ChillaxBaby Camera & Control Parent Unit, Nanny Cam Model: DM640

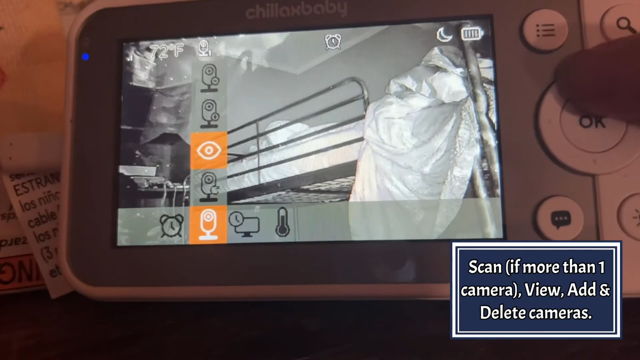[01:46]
You can add, delete, and view cameras on the network.
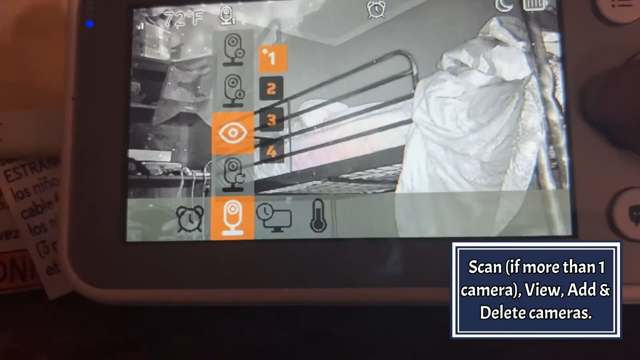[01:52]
You can also set a wide variety of alarms.
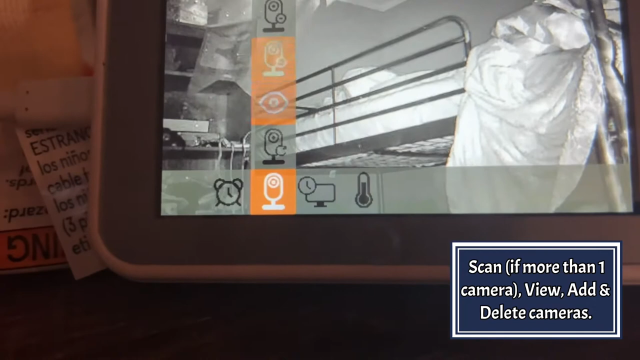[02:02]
The temperature is also available to be seen on the app and through the monitor.
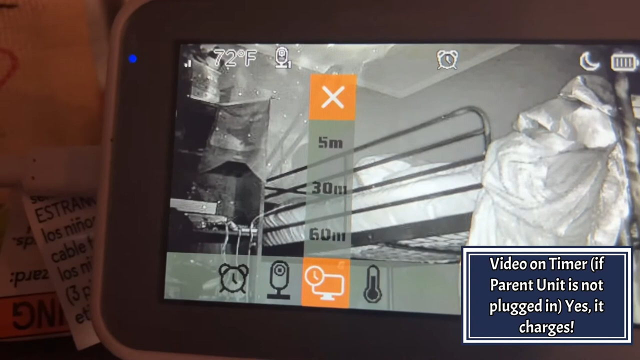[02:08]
You can even zoom in to see your baby.